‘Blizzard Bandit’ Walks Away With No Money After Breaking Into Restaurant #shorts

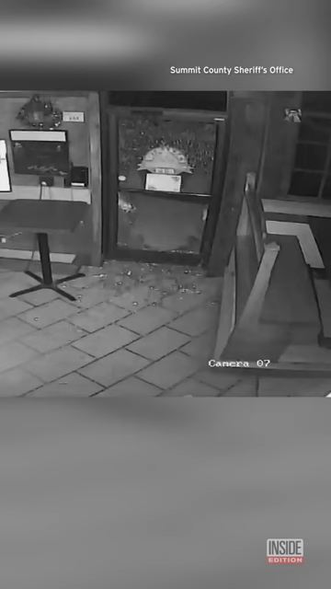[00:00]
The best kind of burglars are the ones who get away empty-handed.
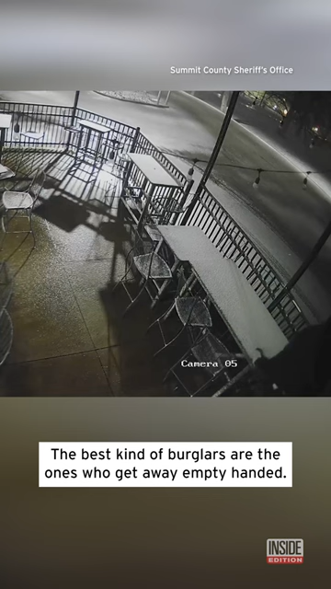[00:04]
Case in point, this case that police have now dubbed the Blizzard Bandit.
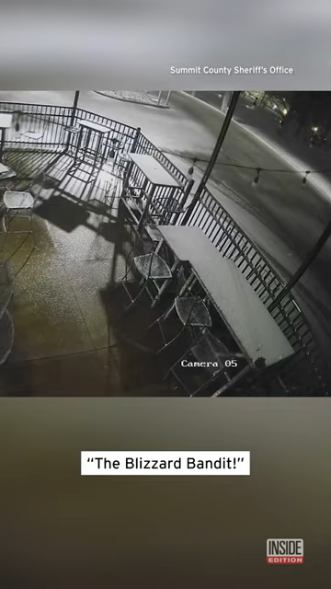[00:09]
The Summit County Sheriff's Office in Ohio shared this surveillance video of a man who broke
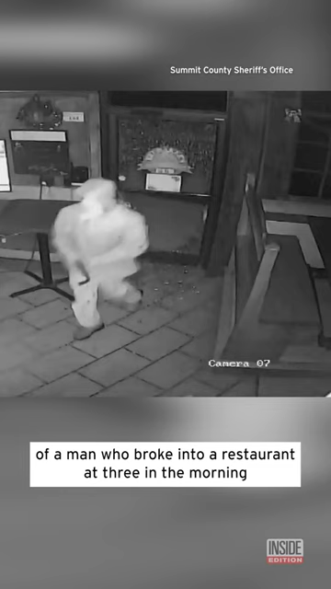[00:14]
into a restaurant at 3 in the morning during a blizzard. He goes behind the bar, looks into the register, only to realize there's no money.
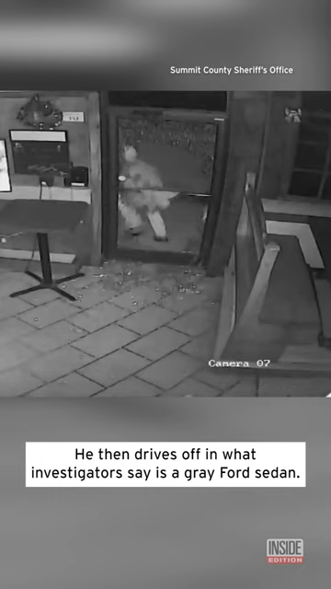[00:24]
He then drives off in what investigators say is a gray Ford sedan. Investigators find the break-in so hilarious, they added silly music to this video they posted asking the public to help identify him.